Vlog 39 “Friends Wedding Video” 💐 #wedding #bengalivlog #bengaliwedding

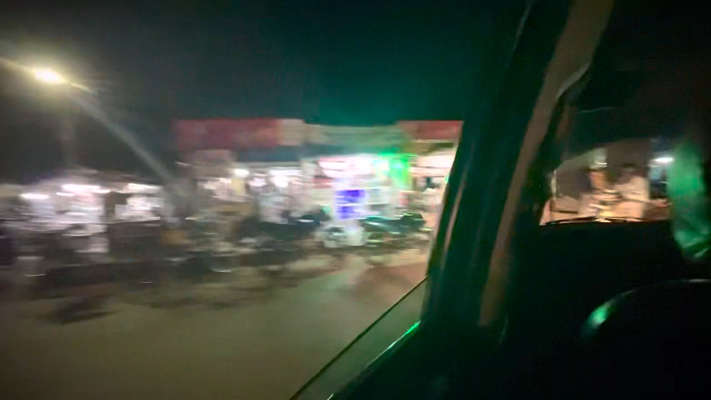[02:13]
বন্ধুরা এবার আমি হাইওয়েতে উঠে গেলাম, এবার এখান থেকে বিয়ে বাড়িটা বেশি দূর না, 10 থেকে 20 মিনিট লাগবে।
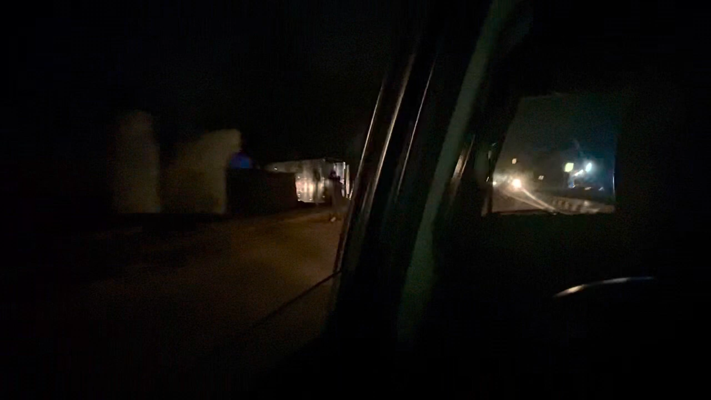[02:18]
আর আমি জানলার ধারে বসেছি, হাওয়াটা যে আসছে মুখের মধ্যে, গায়ের মধ্যে যে হাওয়াটা পড়ছে,